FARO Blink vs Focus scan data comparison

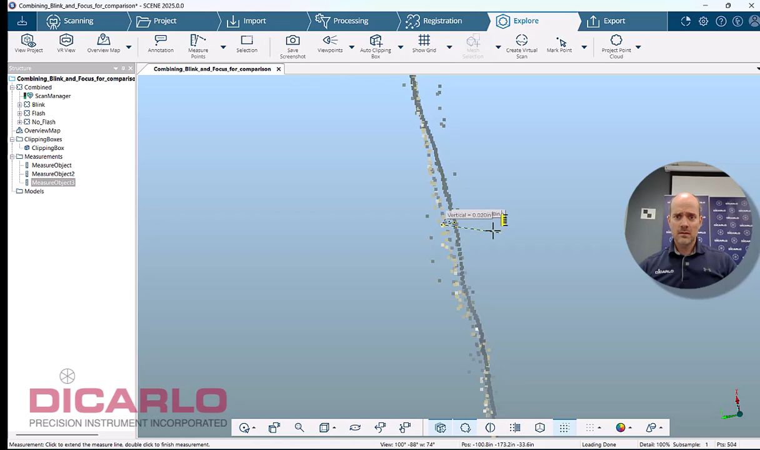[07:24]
Vertically, I missed it apparently by two hundredths. Horizontally, we're at eight hundredths of an inch.
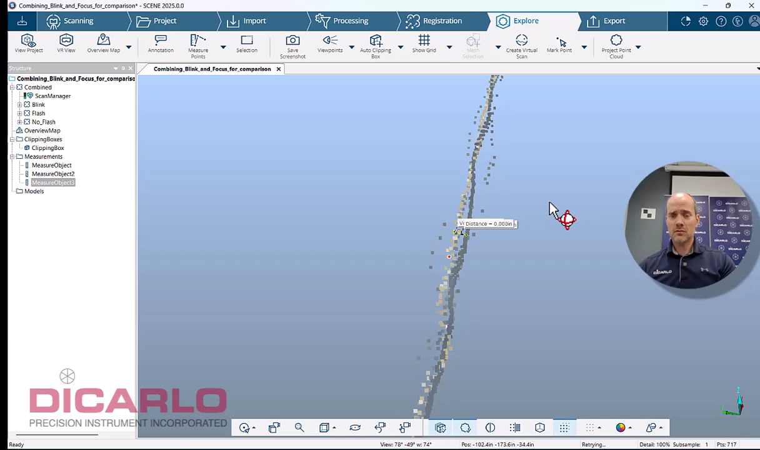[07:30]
So that's well within the actual tolerance, but you can actually see the data being a little bit of a wavy pattern over here.
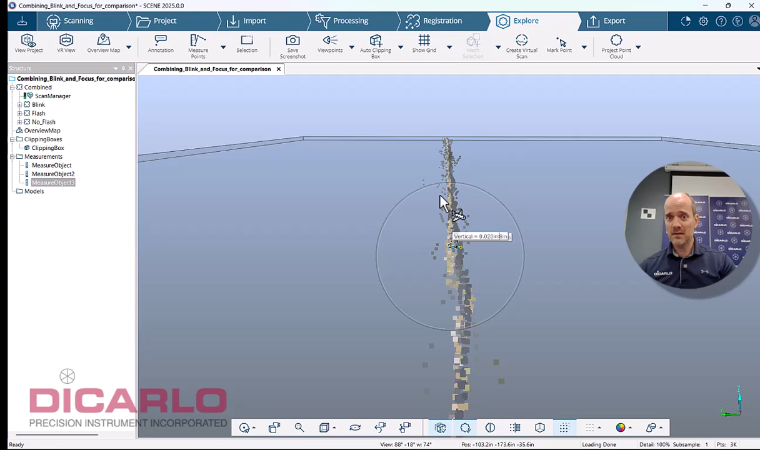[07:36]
So this is what you can expect out of blink.
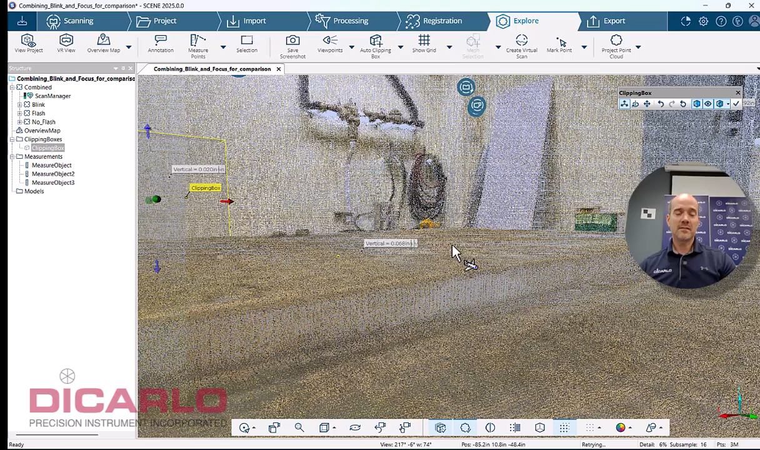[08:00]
But blink for its ability to do really quick scanning and actually give you a quick visualization is,
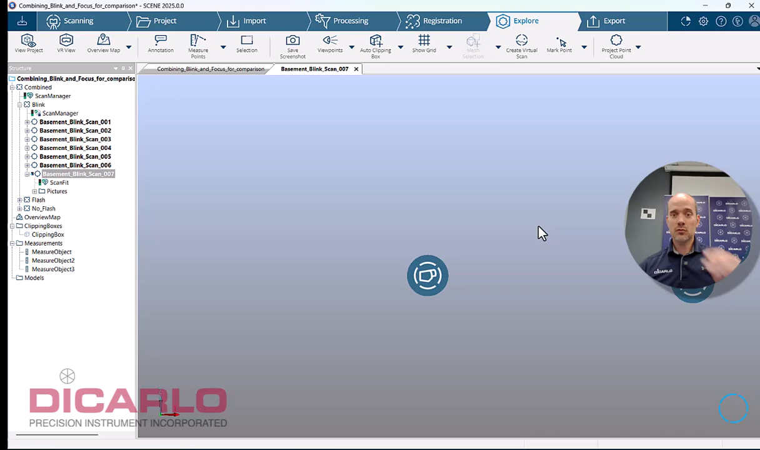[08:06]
I believe, amazing in the 20 seconds. It gives you this kind of visibility.
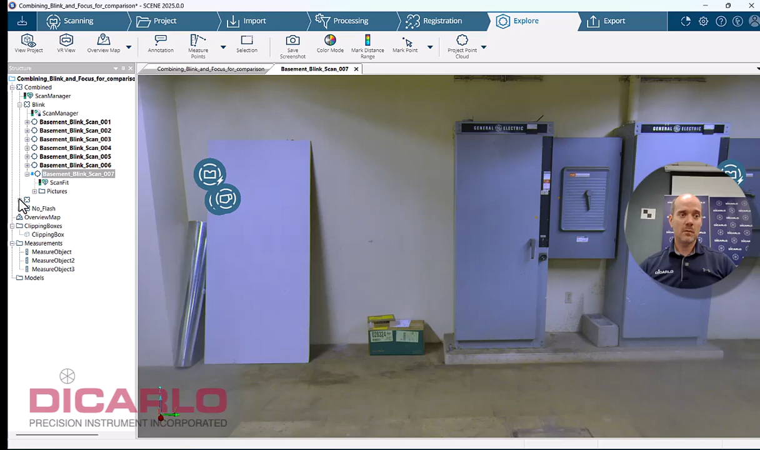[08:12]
Whereas if you have, let's do this flash, I believe. Here we go. Let's do view, quick view, same position. It's slightly worse imaging.
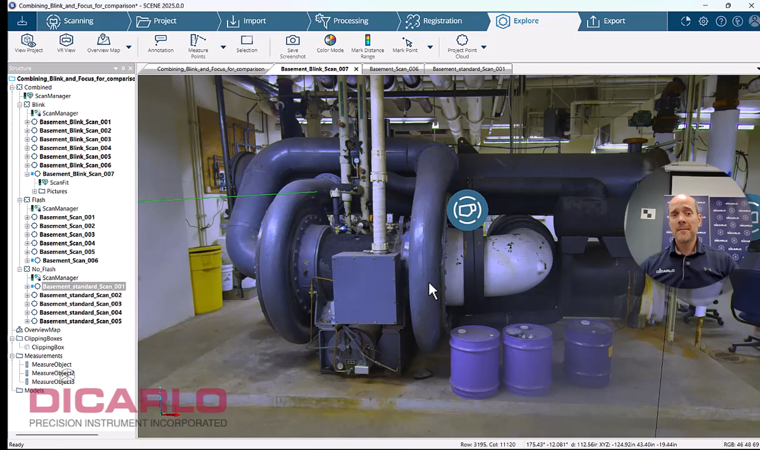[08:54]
So again, it's pretty good visualization tool and a pretty good scanner.
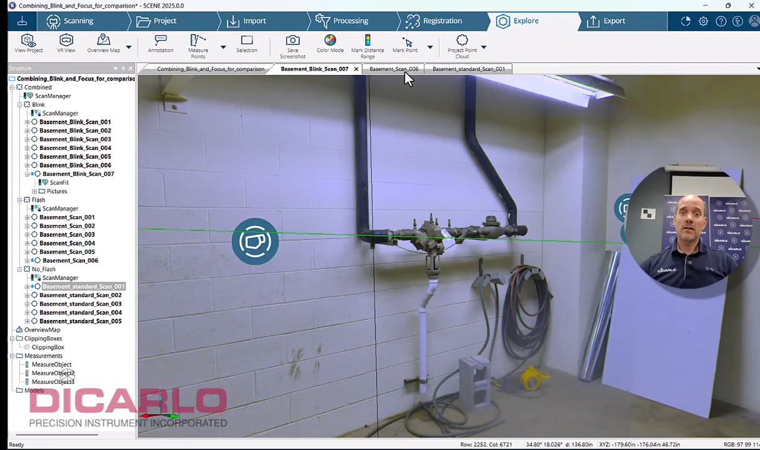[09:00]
Over here, this is, I would imagine, maybe a slightly better image, pixelated, more grainy, but definitely finer scans.
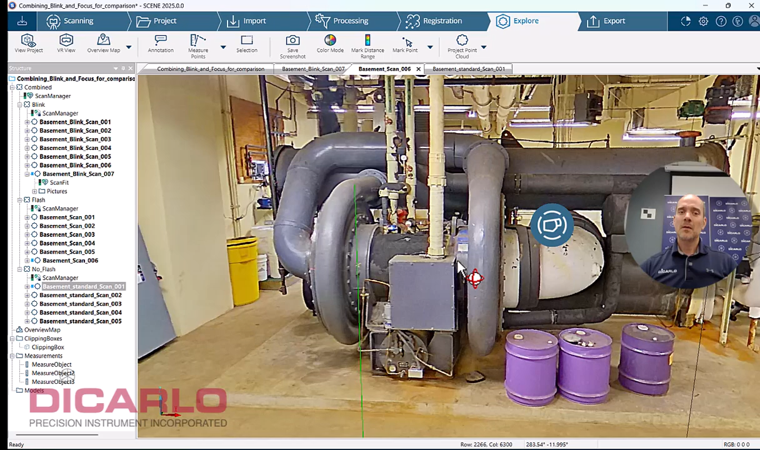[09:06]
And then over here, this could be nicer pictures if we didn't use non-HDR imagery from the internal camera.